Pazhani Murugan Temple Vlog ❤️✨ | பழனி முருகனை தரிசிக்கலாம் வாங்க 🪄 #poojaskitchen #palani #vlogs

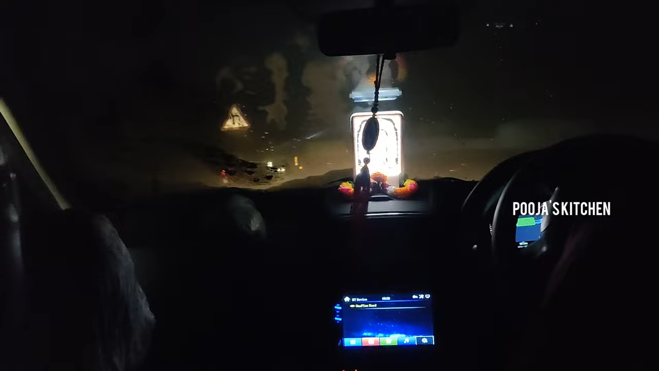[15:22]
அப்படியே பொறுமையா வந்திருந்தோம் இப்ப இந்த மிஸ்ட பார்த்த உடனே தான் எங்களுக்கு மனசுக்குள்ள அவ்வளவு சந்தோஷம் எதுக்கு ரோடே தெரியல தெரியல
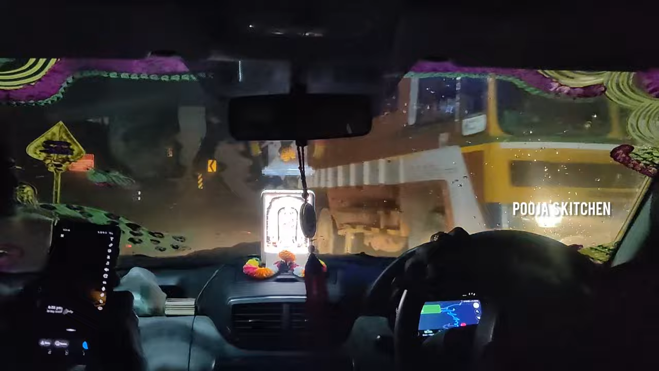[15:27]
ரொம்ப கஷ்டப்பட்டு தான் ஓடுறாரு இது கேமரா கொஞ்சம் கிளியரா